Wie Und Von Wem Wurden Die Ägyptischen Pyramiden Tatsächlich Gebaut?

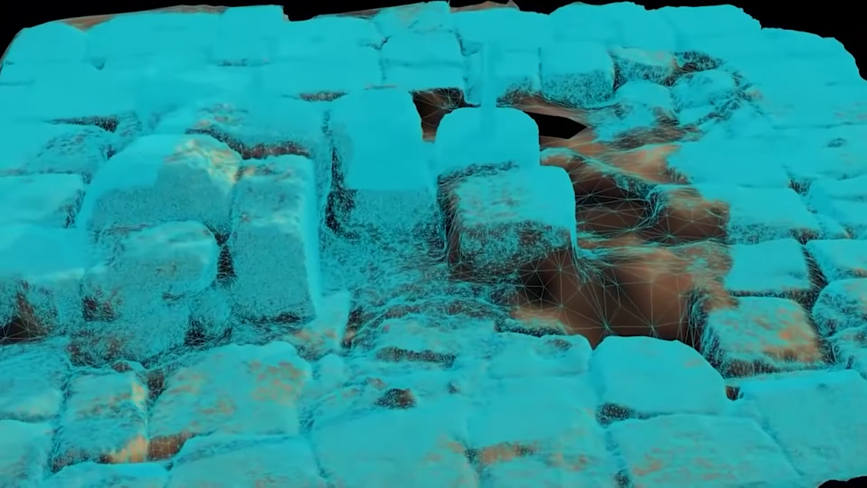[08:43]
Die aus der Studie resultierten Daten wurden in ein dreidimensionales Bild übersetzt.